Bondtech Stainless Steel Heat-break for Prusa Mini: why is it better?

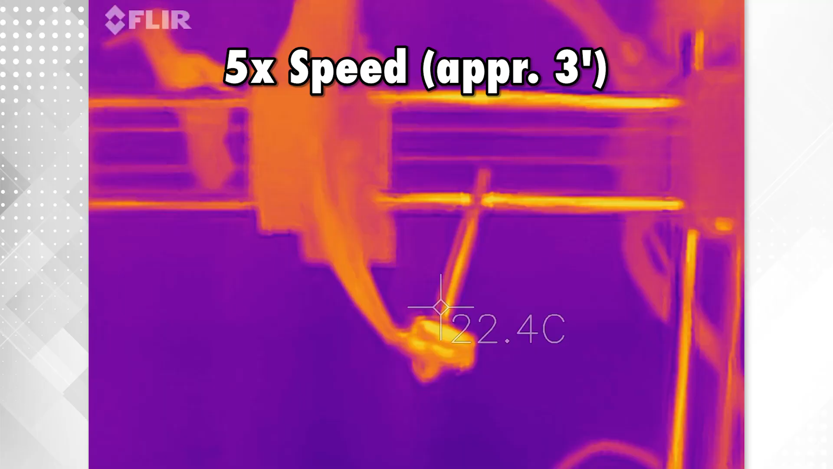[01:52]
On screen: spot 22.4°C
So this is the first take. So I heated up everything
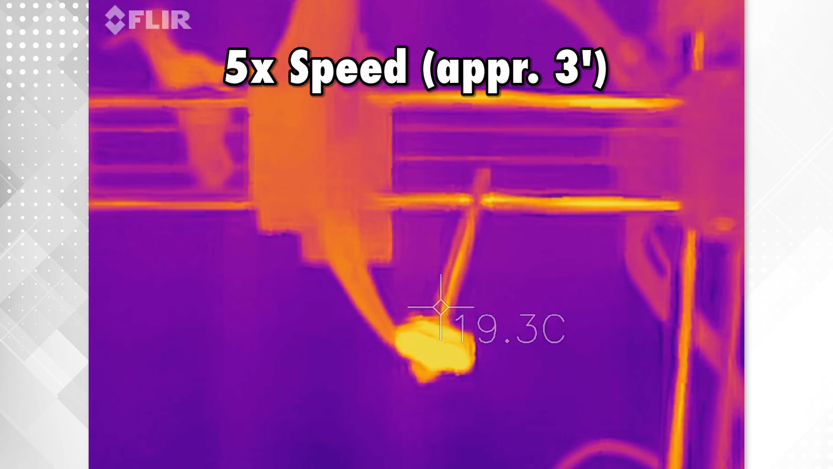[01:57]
On screen: spot 19.3°C
to 200 degrees and now you see the temperature starts to climb and the spot you see here is just above the Heatbreak and it climbs up to 45 degrees now and counting. So you see here we're above 150.
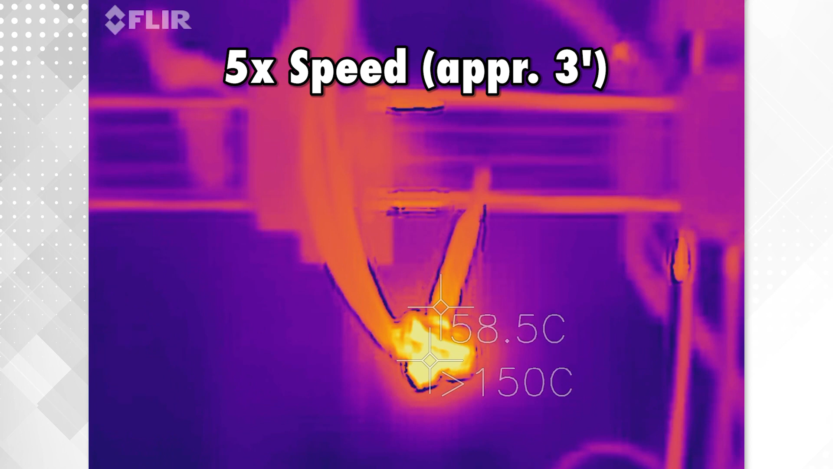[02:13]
On screen: spot 158.5°C
The set point is actually 200 and it settles at around 65 degrees in approximately three minutes and it stops there without going much further so
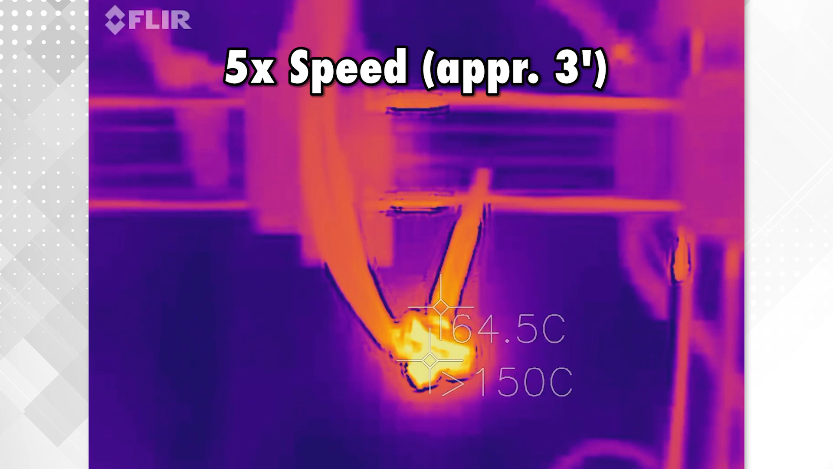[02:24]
I thought that three minutes was pretty much the right time. Please remember that this is done without the fan so you don't have the fan that is blowing on the hotend so the final temperature in the real machine will be lower.
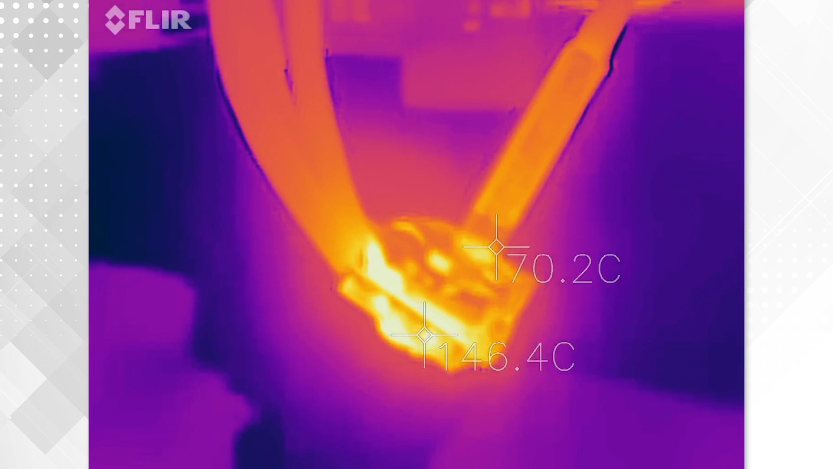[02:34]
You see here a bit of close-up take and it's again around 65 degrees.
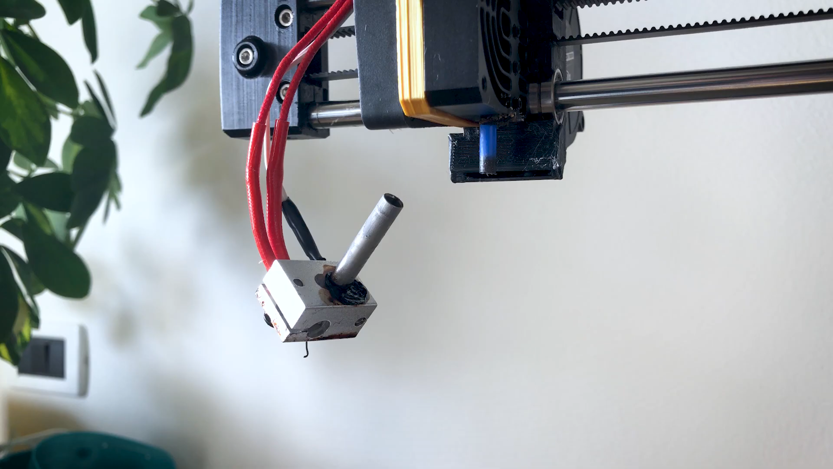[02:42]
This is the hotend of the clone machine. As you will see later on it's a pretty simple design
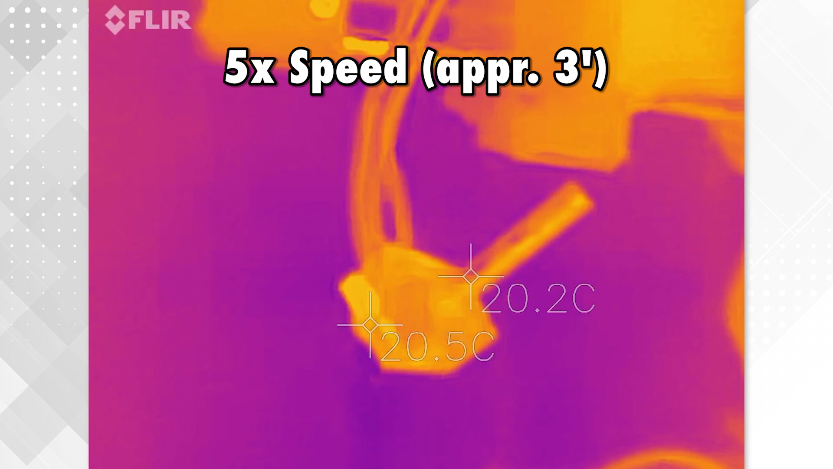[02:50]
and here is the same exact same experiment. So I have set a set point to 200 degrees and you see here that basically having no heat separation the let's say the heat pipe I cannot even call it an heat break is increasing temperature. In this case I don't have any PTFE tube inside because the PTFE is one single part together with the Bowden but it gets up to
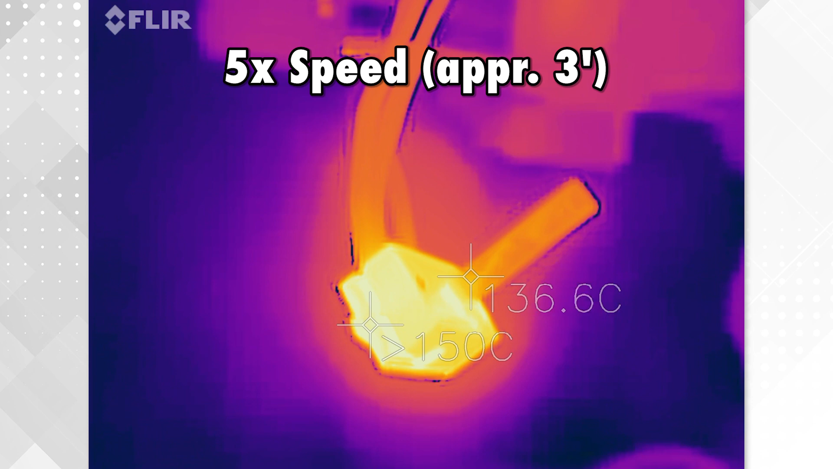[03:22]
135-36 degrees which is very much higher than the Prusa original. How to remove it it's pretty simple you have to heat it up and then you can use a
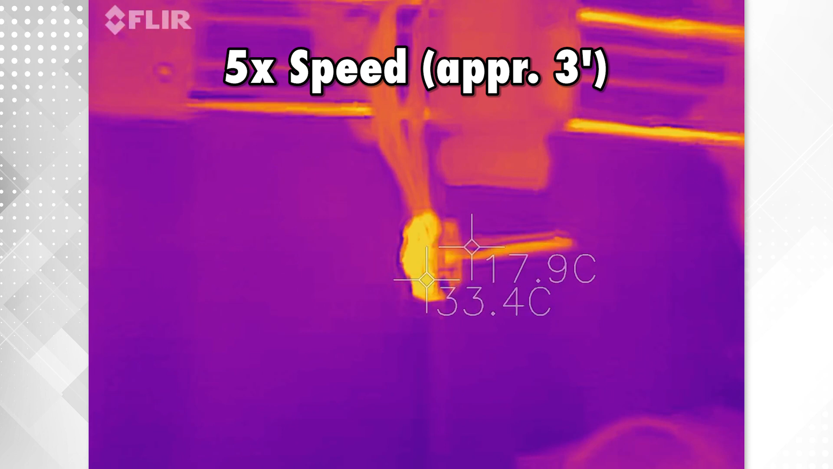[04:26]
because the chamfer goes towards the nozzle part and this is the same experiment I did before so the hotend is outside the machine the set point is 200 degrees and you will see that in this case the temperature goes around 45 degrees and
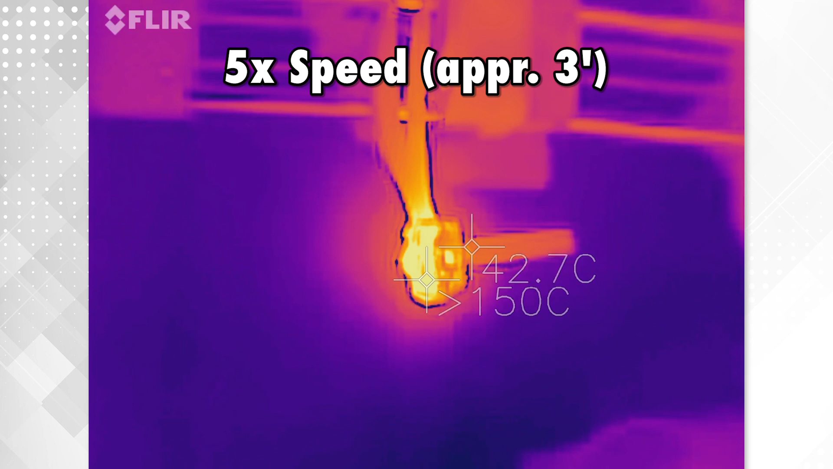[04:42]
then stabilizes again it's roughly three minutes so after three minutes it gets quite steady between 45 and 46 degrees so that is when I stopped the filming
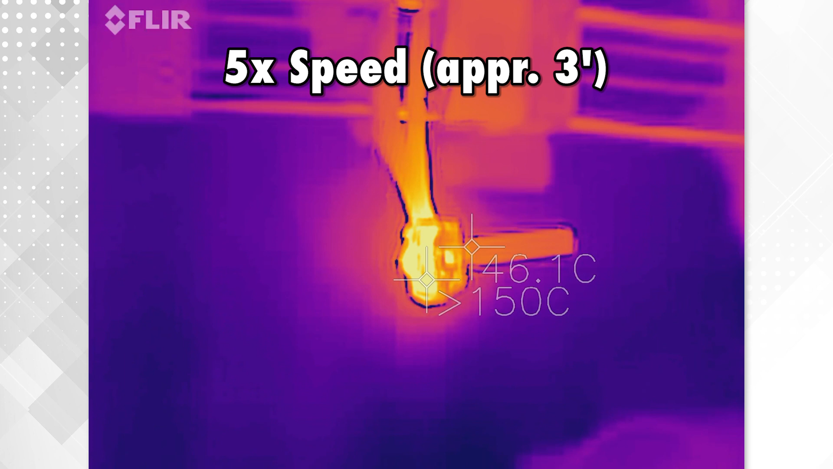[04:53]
I think that is you know it's like 15 degrees less than the Prusa original so that is definitely an upgrade and you see here a close-up that's the
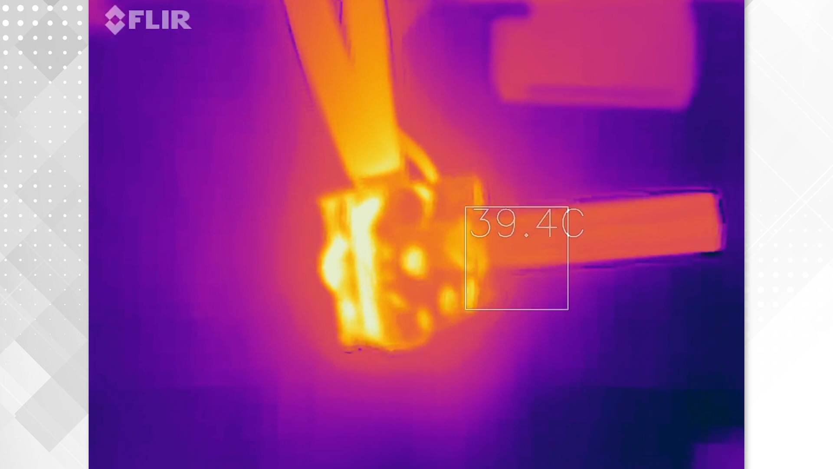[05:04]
On screen: spot 39.4°C
average temperature of the square and you see that there is quite a visible change
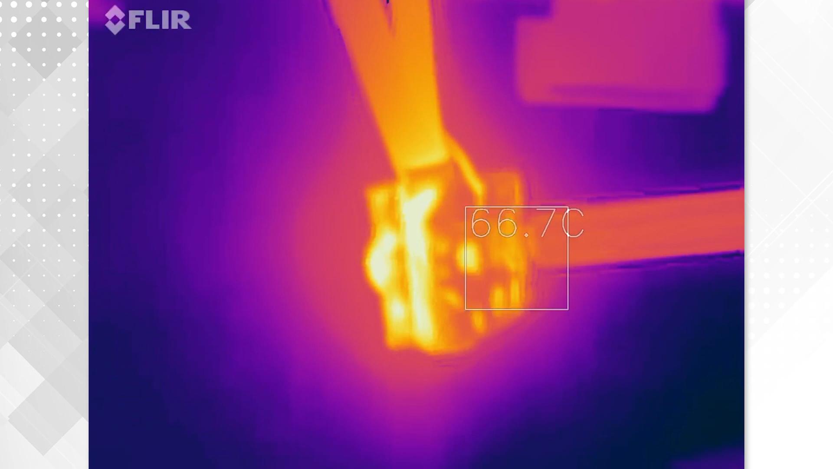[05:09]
On screen: spot 66.7°C
of color between where the heat end screws to the block and the tail of the
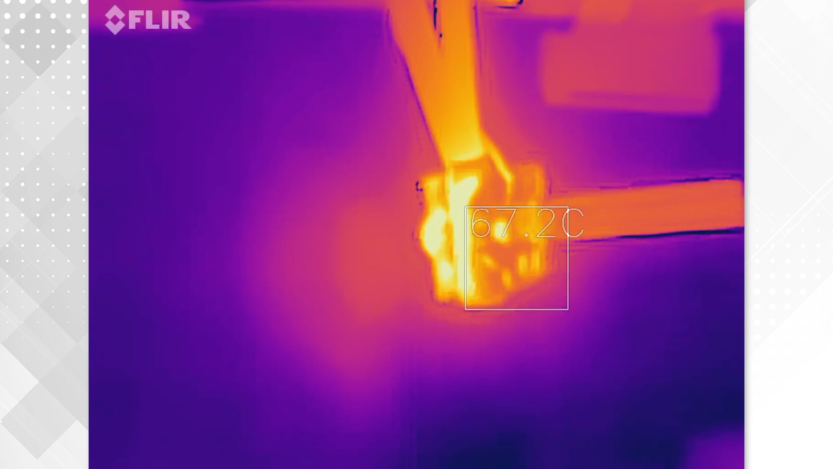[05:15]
On screen: spot 67.2°C
of the heat of the heat break so that's a pretty
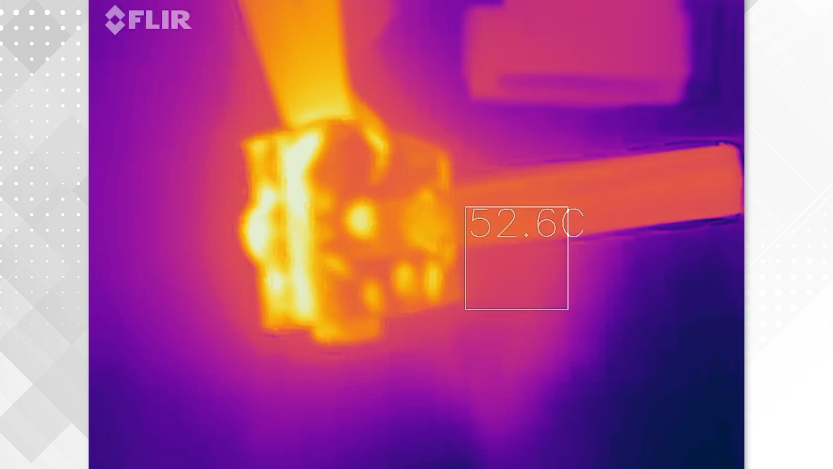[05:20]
On screen: spot 52.6°C
uh simple and visual cue that this actually does what this promised
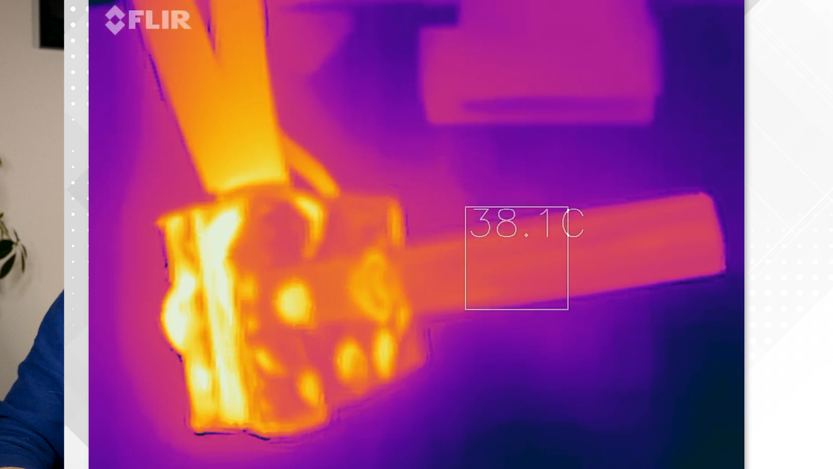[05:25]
On screen: spot 38.1°C
so this is the comparison of the three uh heat breaks side by side on the